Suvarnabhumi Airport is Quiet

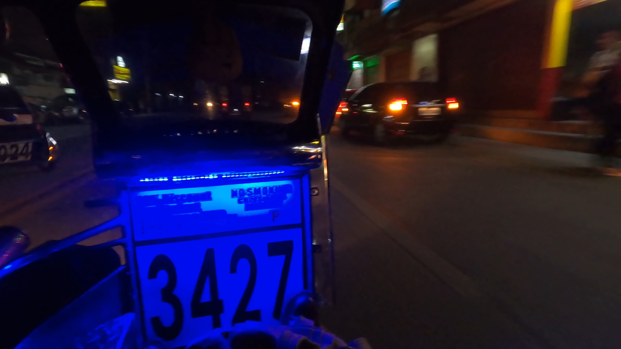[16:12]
beer I just told we got a nice open tricycle, just got off the bus in the Longboat,
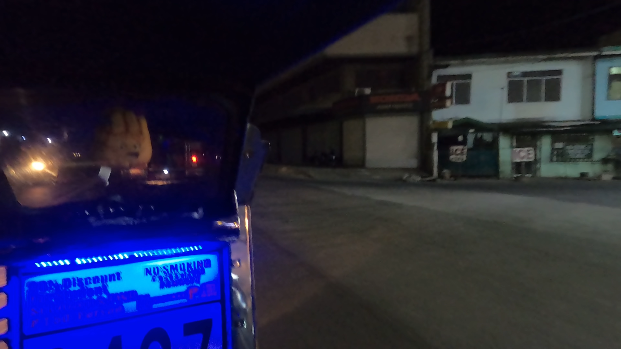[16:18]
got a long day traveling from Bangkok,